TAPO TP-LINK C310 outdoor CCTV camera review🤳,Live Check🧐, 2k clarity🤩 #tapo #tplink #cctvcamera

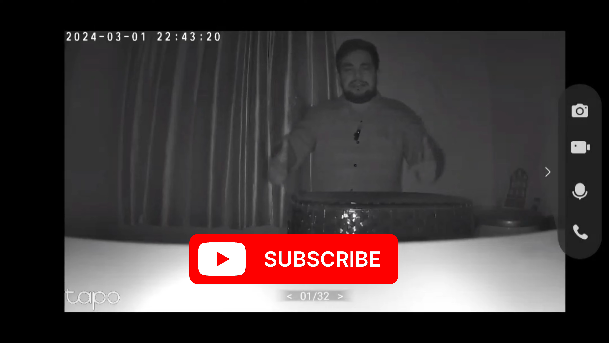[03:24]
कैसे दिख रही है वीडियो क्लैरिटी आपको नाइट विजन मोड में? क्या आप ये पढ़ पा रहे हैं? ध्यान से पढ़िएगा।
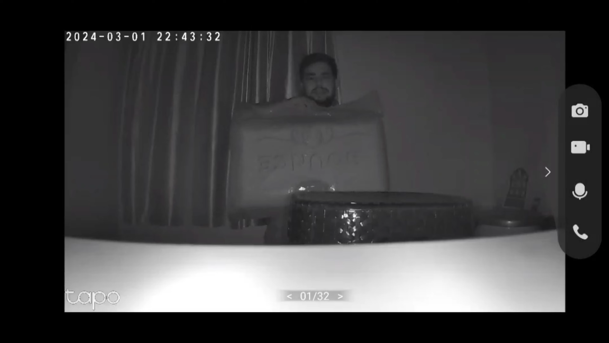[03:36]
कैसे दिख रही है आपको 2K क्लैरिटी व्हाइट एंड ब्लैक में?
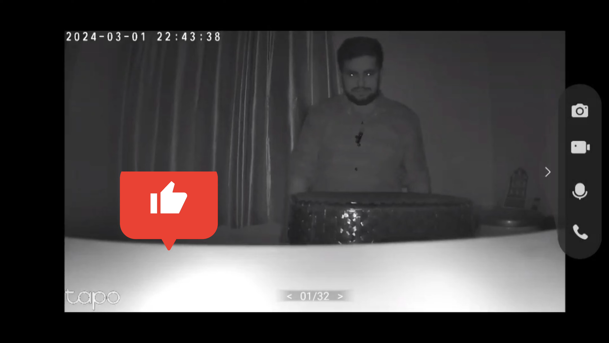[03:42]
दिस इज हाउ द नाइट विजन क्लैरिटी लुक्स लाइक। ओके, तो मेन बात आपको ये ध्यान में रखनी होगी, तो ये 512 GB 512 GB का मेमोरी कार्ड सपोर्ट कर सकता है।